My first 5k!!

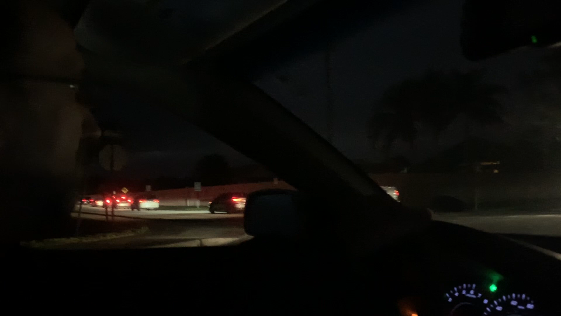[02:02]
that's the turn for the 5k and everybody's going that way except for him you can see right there kind of not light outside yet but there you go